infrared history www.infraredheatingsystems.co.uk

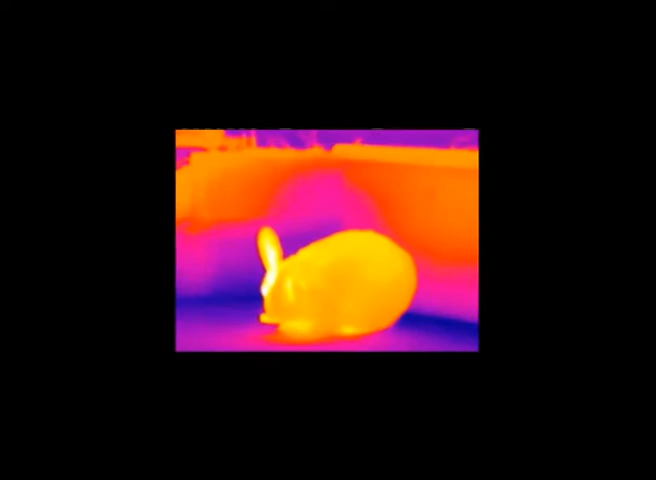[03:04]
prey the human eye can only see a very small part of the electromagnetic spectrum at
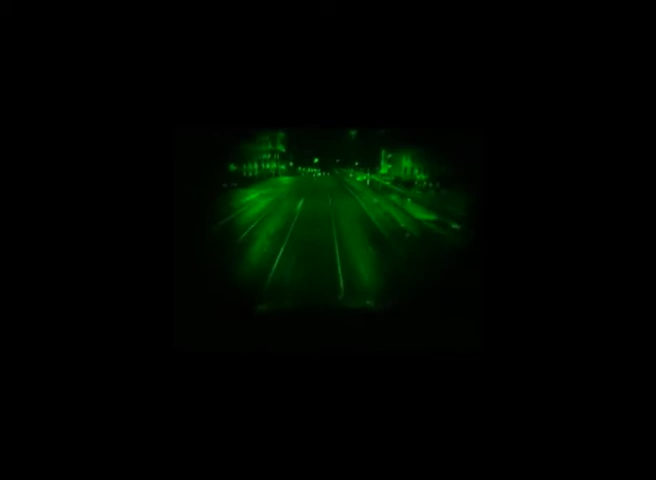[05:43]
small amounts of visible light so that objects can be seen at night they
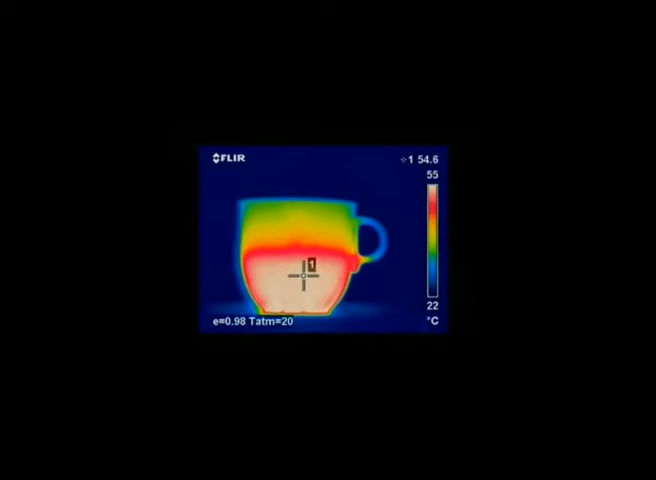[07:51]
On screen: spot 54.6°C, scale top 55°C, scale bottom 22°C
radiometric one which allows temperature values to be read from the image to
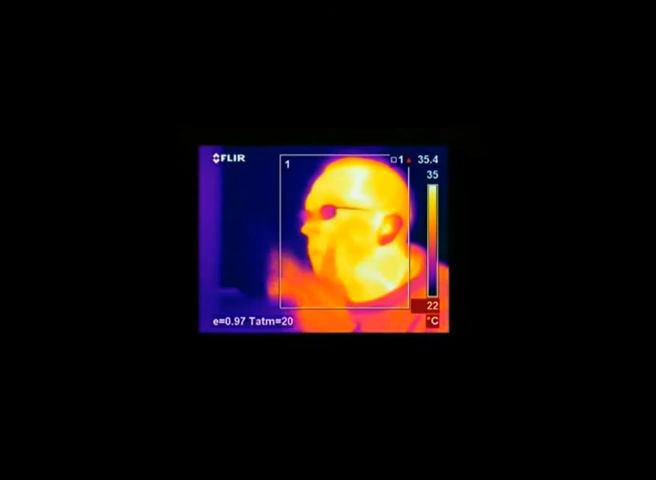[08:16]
On screen: scale bottom 22°C
the correct emissivity or you will measure the wrong temperature if you look at a man and
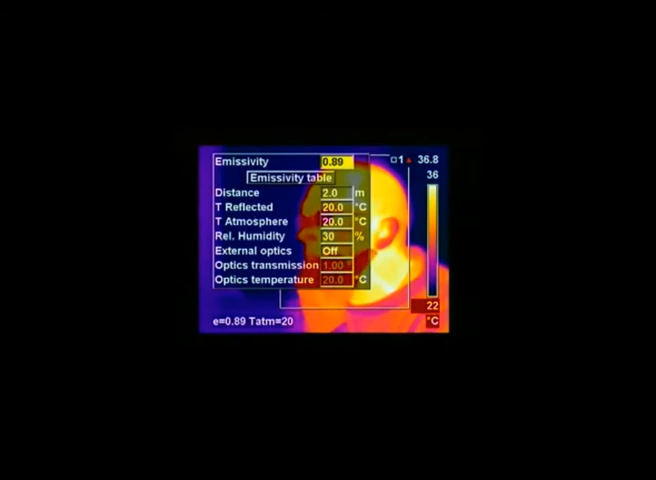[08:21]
On screen: scale bottom 22°C
bring the emissivity down the temperatures we measure will rise drastically not only is this true for human beings it is true for other materials too
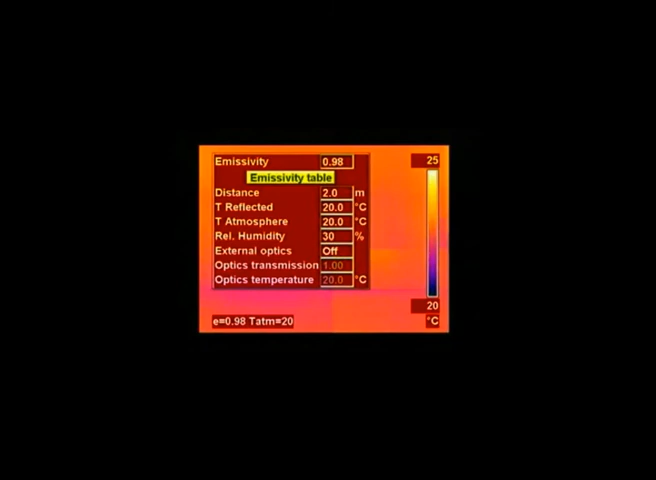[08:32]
On screen: scale top 25°C, scale bottom 20°C
it is extremely important to set the camera to the correct emissivity